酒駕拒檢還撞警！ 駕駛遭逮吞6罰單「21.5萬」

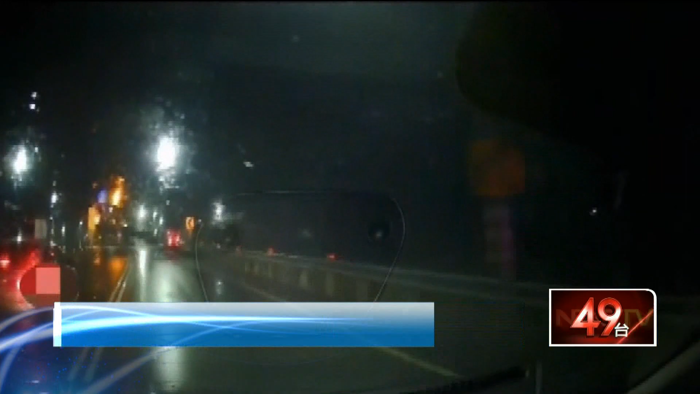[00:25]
銀色轎車開得搖搖晃晃遠景立刻鳴笛要他停車受檢結果竟然一個迴轉加速逃逸